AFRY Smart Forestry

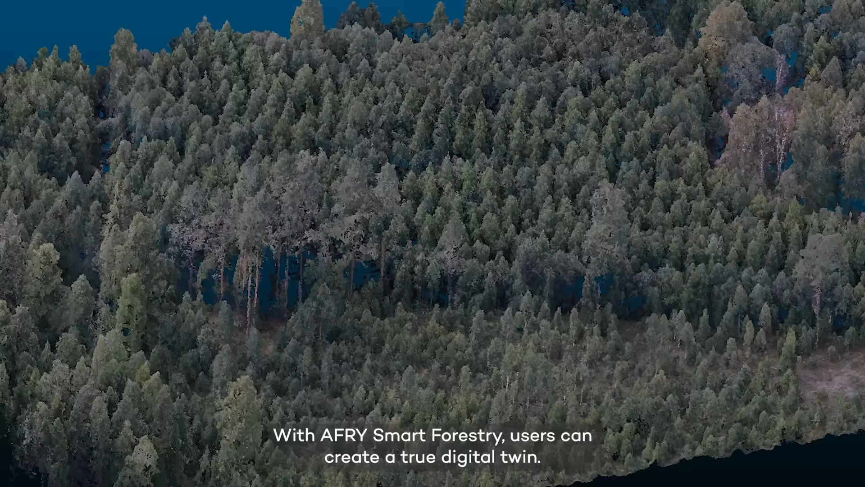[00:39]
With AFREE Smart Forestry, users can create a true digital twin.